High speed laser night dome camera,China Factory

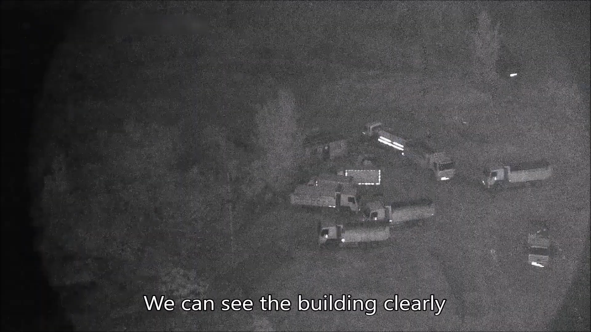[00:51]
With our unique laser illumination tech.
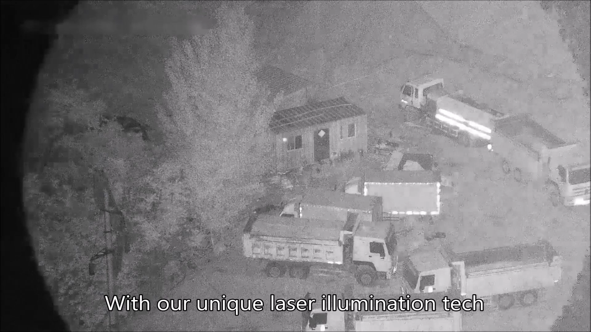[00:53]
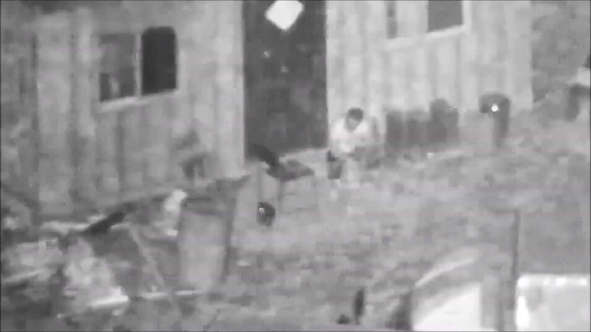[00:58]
We can see objects clearly even at night.